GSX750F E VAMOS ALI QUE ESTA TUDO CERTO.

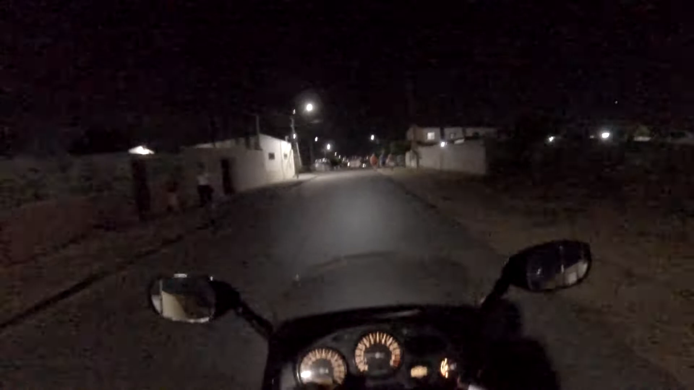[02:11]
Uma parada aqui pra caminhar, né Aí tem que ficar ligado aqui Que a galerinha vem caminhar aqui, porra Aí é foda, cara
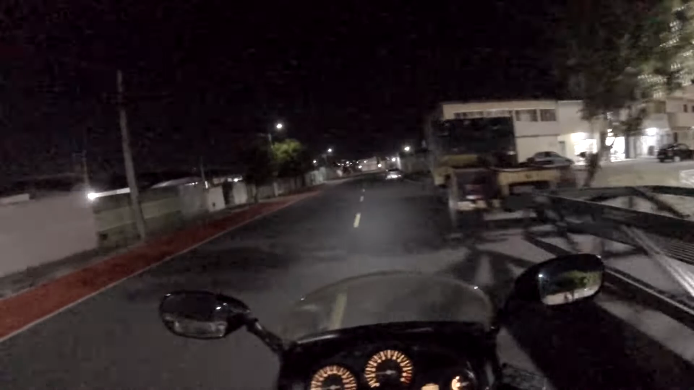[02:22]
Dá uma chamada aqui Bate em alguém, ó, a bosta, né É Aí, vamos devagar Criancinha, criancinha